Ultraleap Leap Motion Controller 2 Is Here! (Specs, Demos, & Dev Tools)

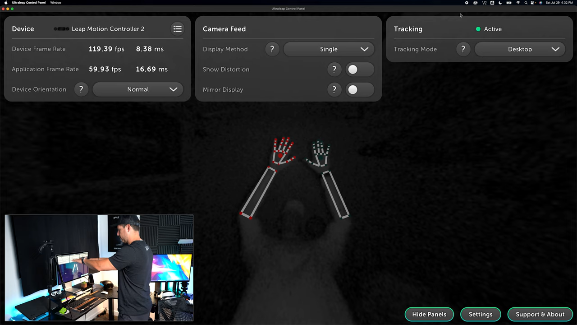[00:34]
further away from the camera and the hand tracking will still be stable also an increase of field of view which is now 160